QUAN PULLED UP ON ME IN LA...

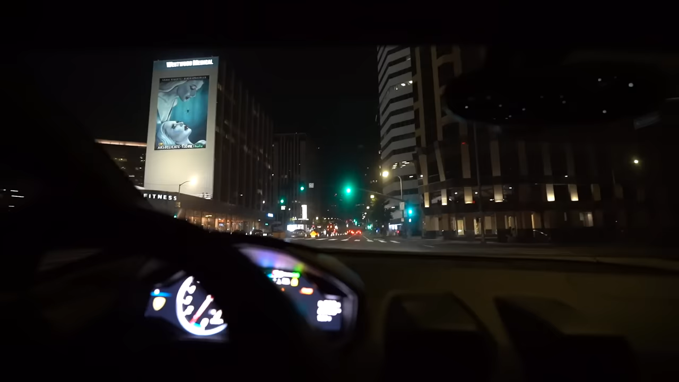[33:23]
But I'm pretty sure every single famous person you can think of looked at this view before. Just looked straight right here. It's like, dang. This view right here is fire. Till you get in a supercar. You driving on these roads. These roads is worse than Michigan potholes. Bro, like, this road is terrible. How are you LA, Beverly Hills, and your roads suck? I don't get it. You in California, you don't get salt on the road. Okay, I'm just complaining. Like, this whole time here. The dude crying, ain't never touched a car in his life, ain't never been a man.
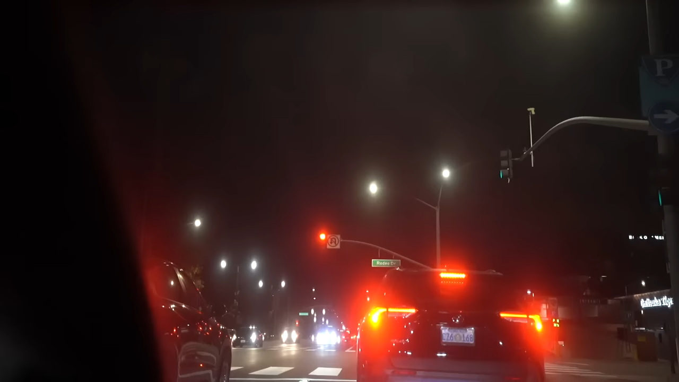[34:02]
Dude, my windshield is so dirty, bro. It's not even dirty, it's rock chips. It's a little dirt on there, too. You say it's a little dirty, but it's not dirt, rock chips, but you see the sign, Rodeo Drive. Too bad I can't bust the right now. This slow driver just sit in the right lane. I hate when people do that. I can talk like that because I don't sit in the right lane. But Quan texted me, said he here in front of YSL store. That's where I'm gonna go.